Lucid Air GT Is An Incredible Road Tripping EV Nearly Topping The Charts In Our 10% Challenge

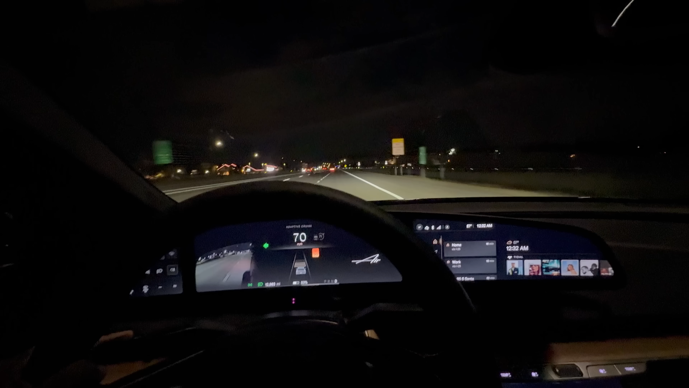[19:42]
The car is in smooth mode, which actually can deactivate the rear motor, even though it's a permanent magnet motor with no clutch disconnect at low to medium speeds. At 80 miles an hour, I think it also is still disconnected.
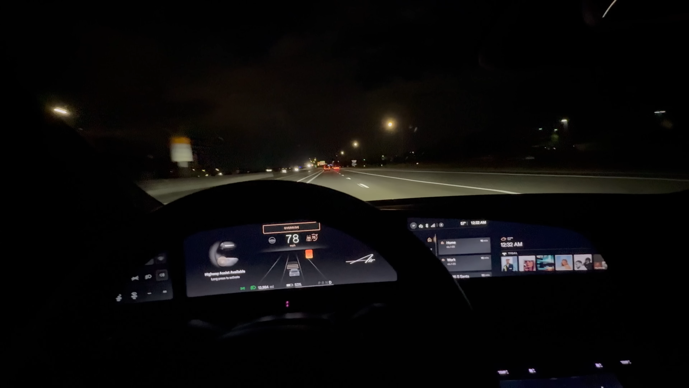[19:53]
Come on, let's go. Let's get up to 81. There we go. 81 indicated is 80 miles an hour GPS. I can activate the driver assistance system. And we are set. I'm going to pop into our express lane, which is still free. Thank you, Colorado. And we will just ride here and cruise until we get about half of our replenished range value. And then we'll turn around and head back. So we'll probably get pretty bad efficiency on the first leg.
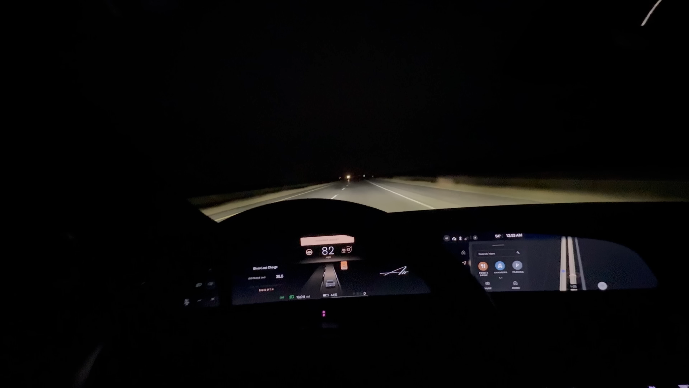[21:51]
It's an honest, fixed suspension with adaptive damper, but still steel spring. And I just love the way this car drives. In my opinion, there is almost no better driving electric vehicle for considering the fact that it has so much space. It's incredibly fast, but then very efficient and comfortable. I can't say enough good things about the driving performance of the Lucid Air. I will say the new auto lane changes work like 50% of the time, but when they do work, for example, it should work kind of now. Lane change initiation.
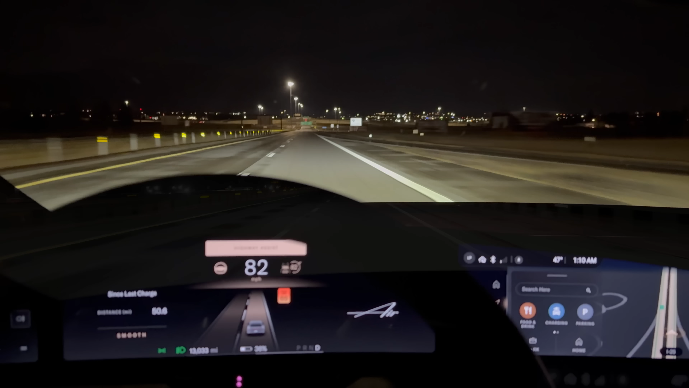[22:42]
We are cruising into Cheyenne and we actually have to merge onto I-80 now. So we are about to exit because this thing is going to keep going. Our efficiency is pretty poor. 2.6 miles per kilowatt hour.
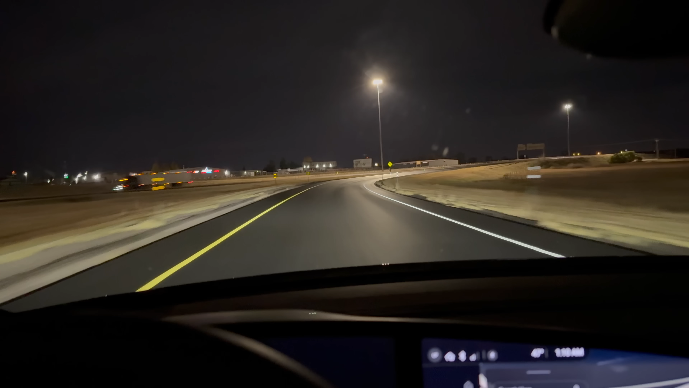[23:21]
The road on the concrete pavement was completely dry. I can sense, maybe it's just fresh pavement, but it looks wet and greasy. It doesn't feel wet, but it kind of looks wet. Anyway, we're looking for dry roads. So yeah, you can tell here, the pavement, you got the dry grooves where the tires have taken all the water off. So we're going to stay in those, get back up to 80 miles an hour and keep it moving. Must have had just like a little local trinkle or a sprinkle is what I'm looking for. But so far it's been dry conditions for us.
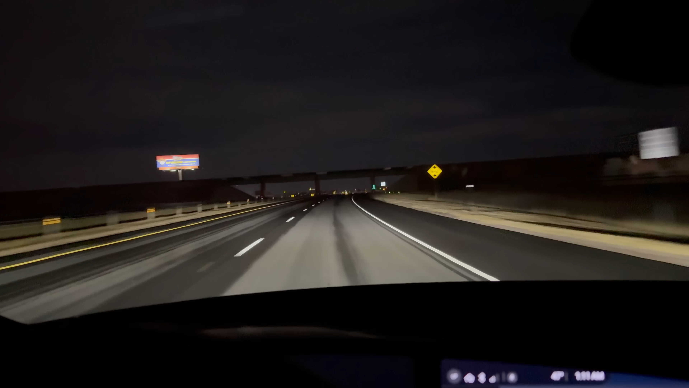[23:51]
And as long as we keep the tires on the dry pavement, we should be okay. We are nearing our halfway point where we will be making our U-turn. We're down to 30% state of charge. And we are still a little bit higher elevation than when we started. So I went up a little bit farther because I expect to be a bit more efficient on the way back. You can see though, things are looking good. Efficiency is going up 2.9 miles per kilowatt hour. They'll probably go down as we head back to Cheyenne. It's the same as our range test. It's nothing new here.
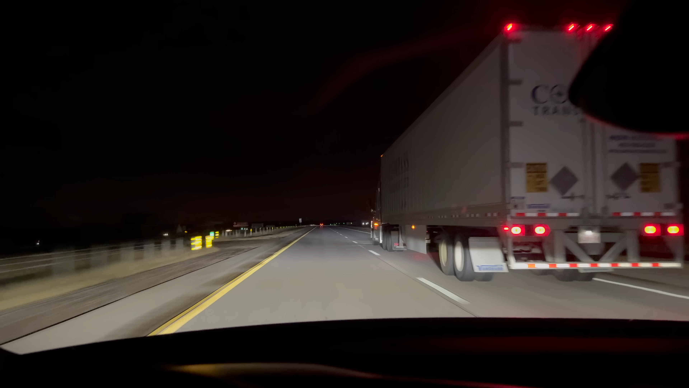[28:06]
Now, this doesn't help outright efficiency. That's totally true. But again, it's supposed to be road trip representative. And that's what we do with every car on this test. We navigate to the charging station. And it's not like I, it says turn signals unavailable. What the heck?
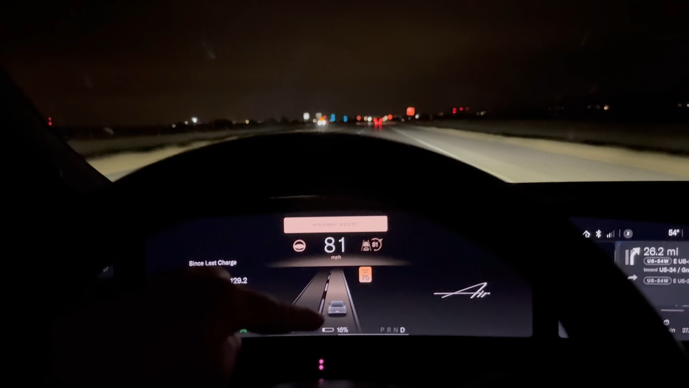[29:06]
We want to dip from 11% to 10% as close to the charger as absolutely possible. And right now we are about to pass 130 miles traveled, which is a absolutely massive number and surpasses the Model 3 long range by quite a bit. Interestingly, I'm pretty sure the charging performance of this and the Model 3 long range were pretty close in terms of C rate because I also charged the Model 3 from 10 to roughly 54% in 15 minutes,
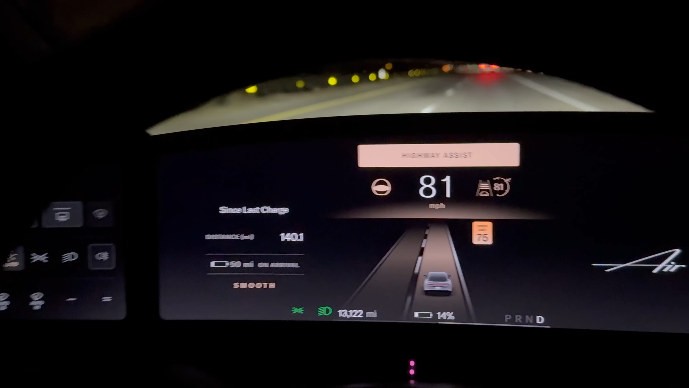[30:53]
Ioniq 6, Taycan, and last gen Lucid I think are the only ones that have made it into the 140s and of course new gen Taycan. So it's no question we knew this car was going to be great and it is. You join me in the Lucid back in the express lane. And it has warmed up a little bit, 56 degrees compared to when we were up in Wyoming.
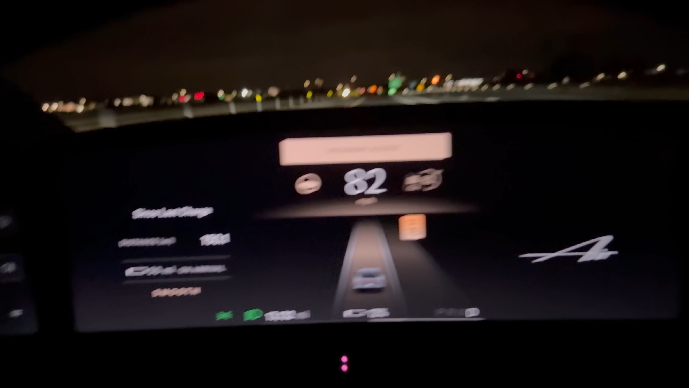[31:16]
But holy smokes, we've hit another mega milestone.
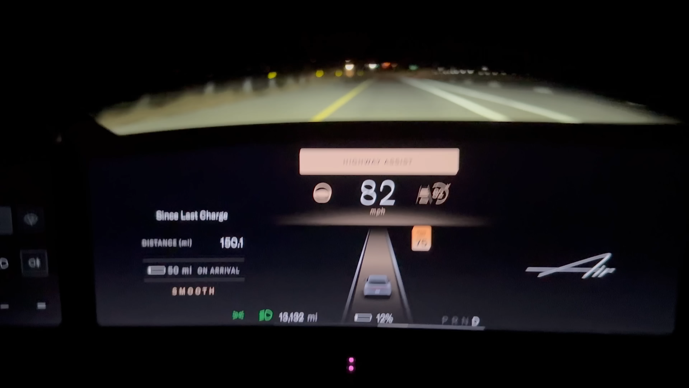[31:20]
This is only the second car ever that we've tested to reach 150 miles.
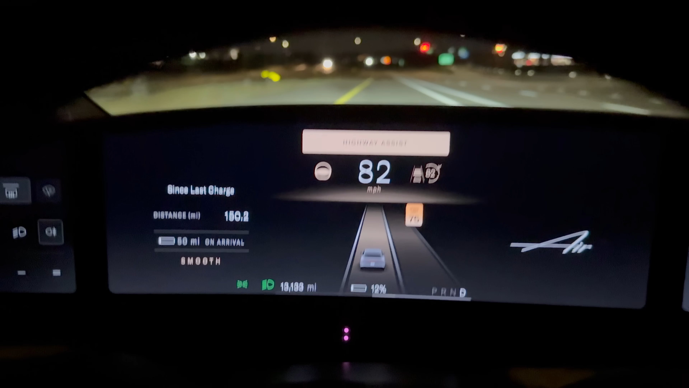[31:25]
The number one vehicle, the new Taycan, basically the same thing as Ryan's driving, but it was the four-wheel drive. So the 4S model, the dual motor with the wagon shape, which is far less efficient than the sedan. That's currently the number one in this test at 158 miles. Can we match it in this? I don't know. Certainly I think we know Ryan's going to go farther than that because we have a much more efficient version of Taycan than that particular one,